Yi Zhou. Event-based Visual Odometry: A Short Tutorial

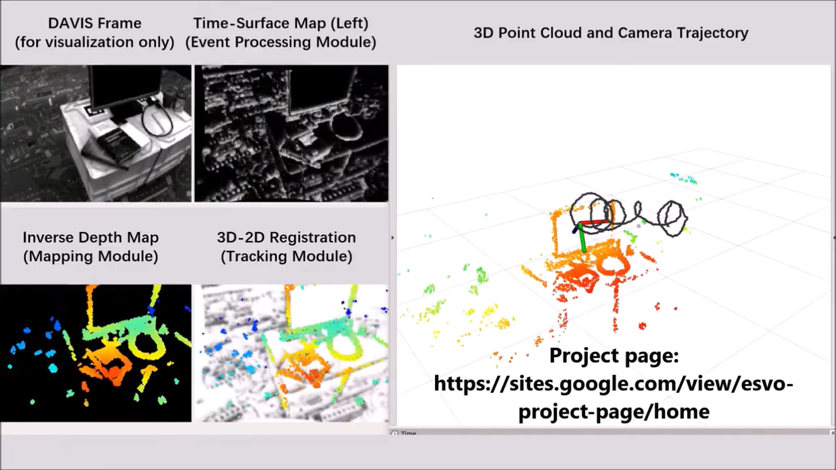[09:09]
and recovers the motion of the cameras as well as the semi-dense map of the scene. It exploits spatial temporal consistency of the events across the image planes of the cameras to solve both localization
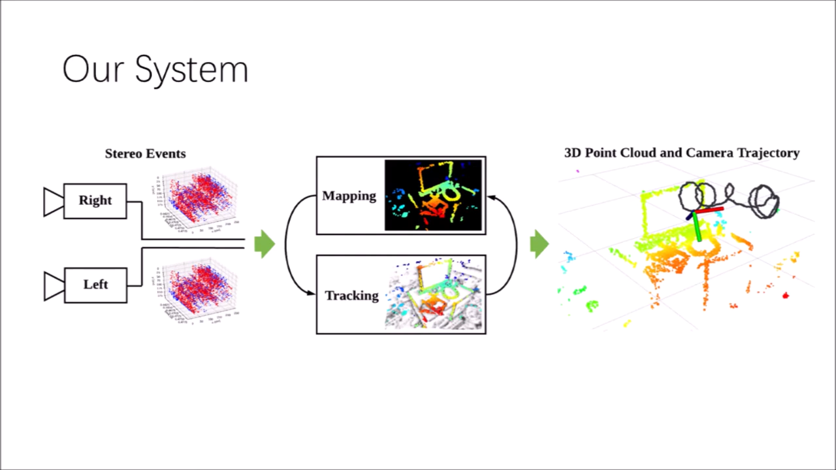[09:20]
and mapping sub-problems of visual geometry. The system runs in real-time on the standard CPU.
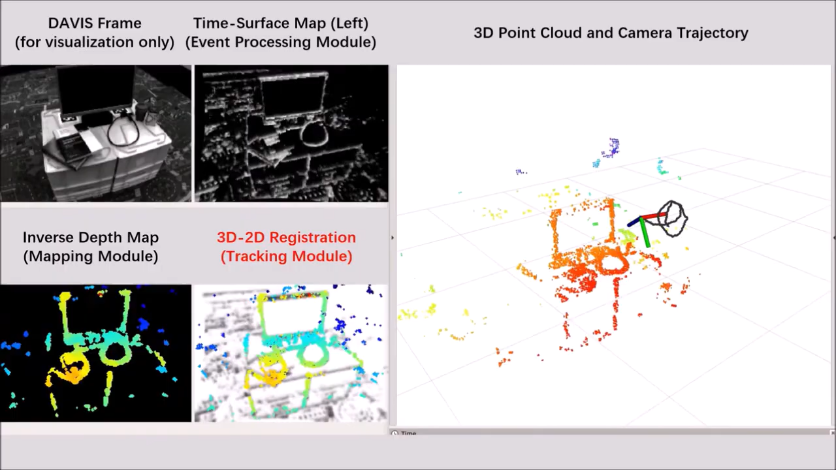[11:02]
The goal of event-based tracking is to estimate the pose of the left camera in the current stereo observation with respect to a reference steps map.
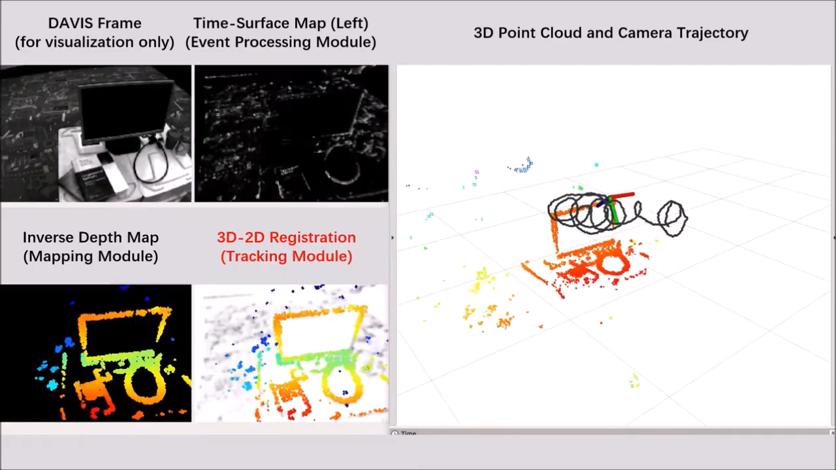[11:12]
To fully take advantage of time surface maps, we present a novel tracking method based on global image-like registration using time surface negatives. We propose an example of a pie-like extraction method.
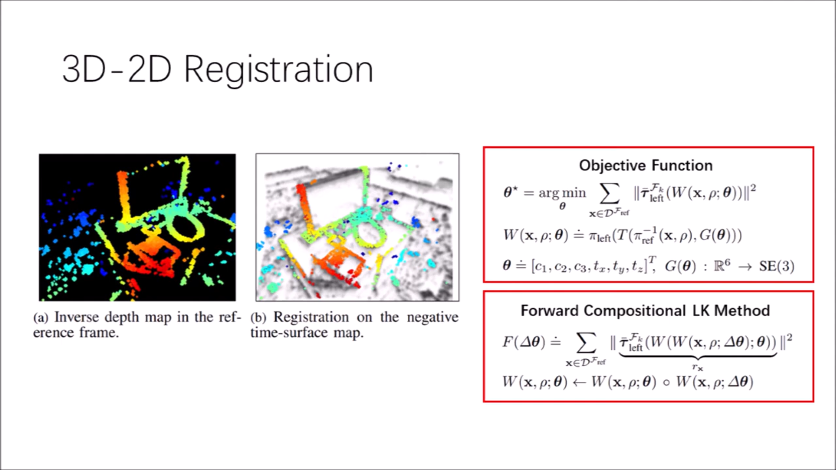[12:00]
The problem is formulated with forward composition of Lucas-Canade method and solved with iteratively related list squares method. We see a unique local minimum residing near the ground truth in each degree of freedom.
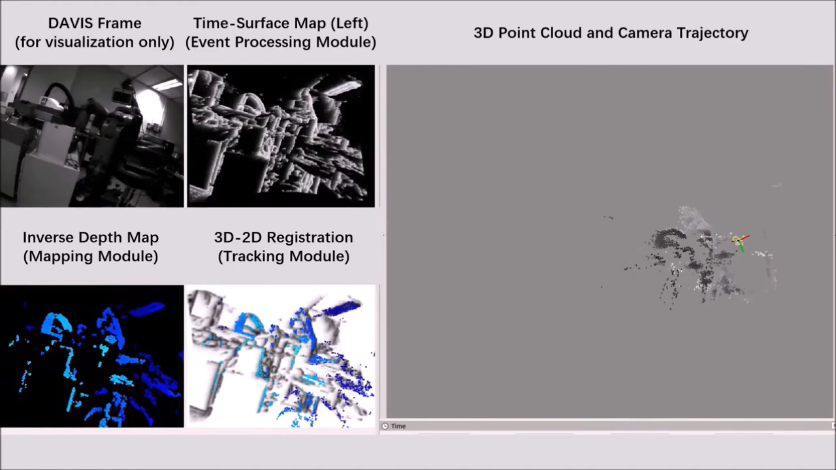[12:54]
We also build a stereo rig and collect our own data. The design of the stereo rig has been released together with the software.
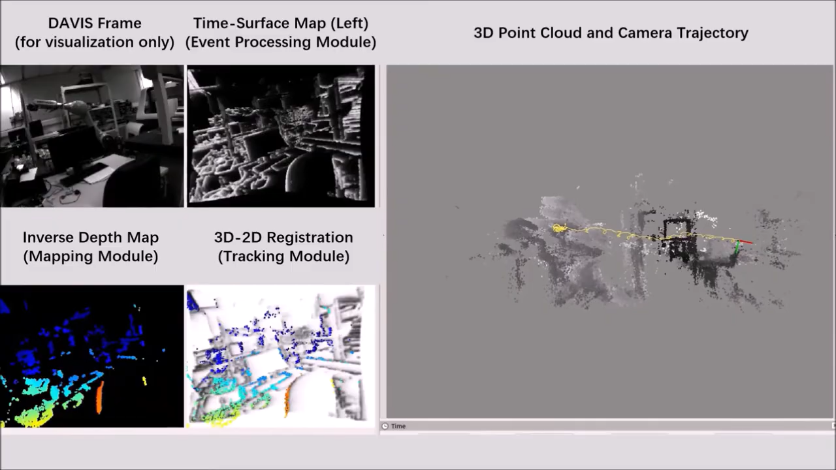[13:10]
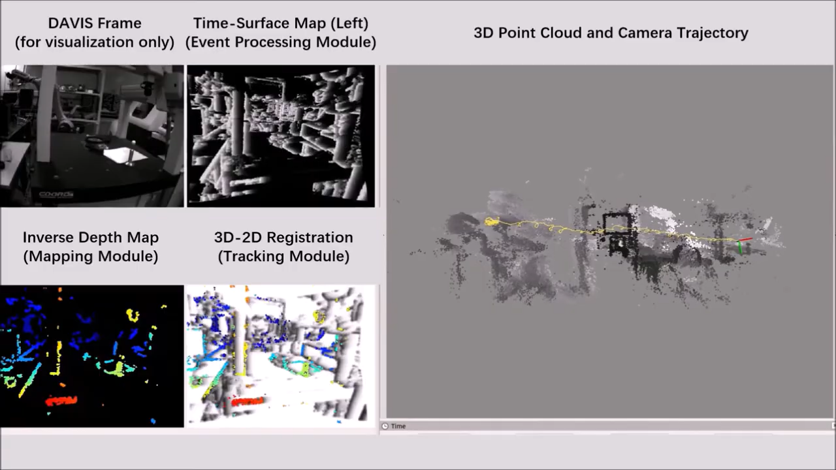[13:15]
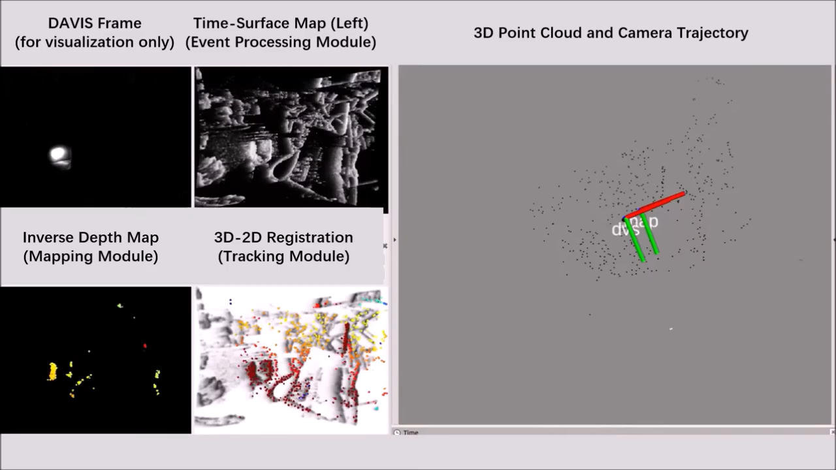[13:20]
The system is also tested under challenging illumination conditions such as low light and high dynamic range.
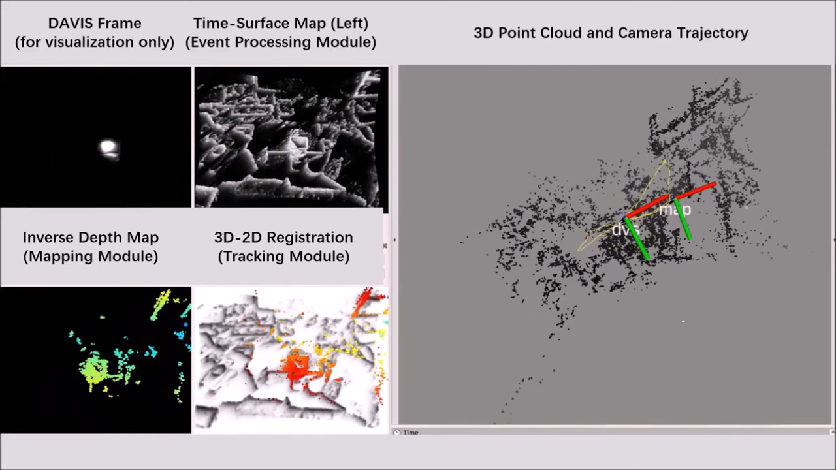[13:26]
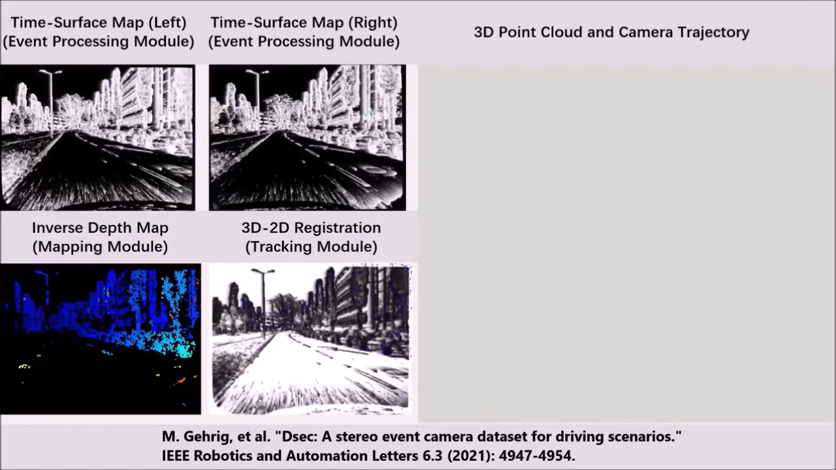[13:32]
Recently, a stereo event dataset for driving scenario is published by David Scaramuzzi's group. Our ESWheel system is the first event-based visual diametry pipeline that shows success on this dataset.